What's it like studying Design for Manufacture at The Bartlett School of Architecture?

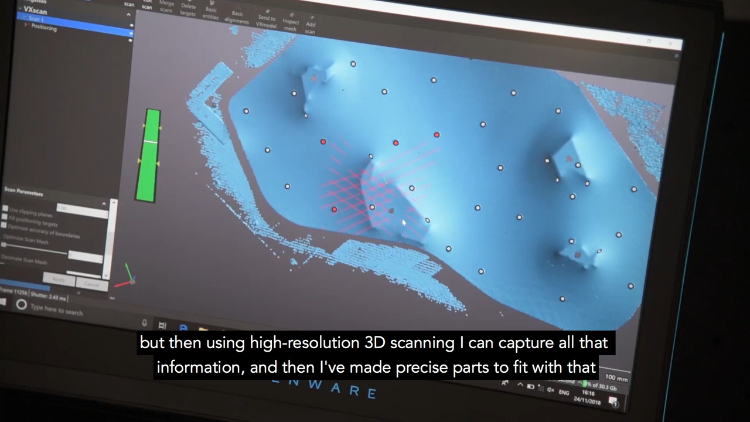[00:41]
I can capture all that information and I've made precise parts to fit with that and